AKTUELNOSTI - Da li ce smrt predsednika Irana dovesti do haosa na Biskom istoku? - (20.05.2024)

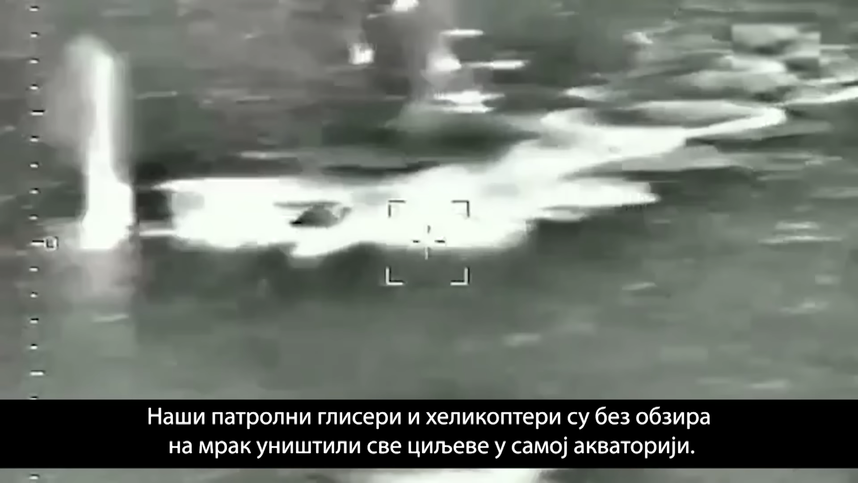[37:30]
Наши патрульные катера и вертолеты, несмотря на темноту, уничтожили все цели прямо в акватории.